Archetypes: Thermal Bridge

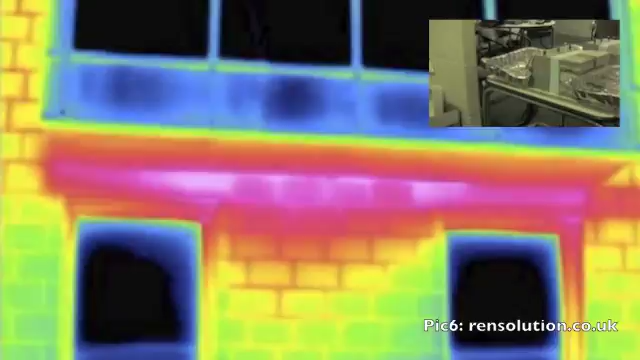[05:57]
In a large apartment, for example, with many balconies, this effect would be multiplied many times.
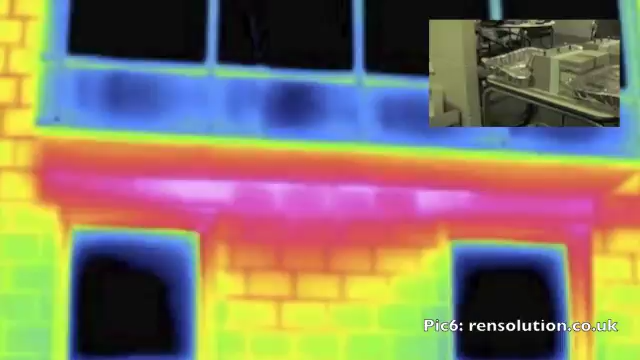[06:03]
Balconies require multiple reinforcements, and large apartments often have steel structure framing. Along with the concrete, also a good conductor, we see many thermal bridges in one building.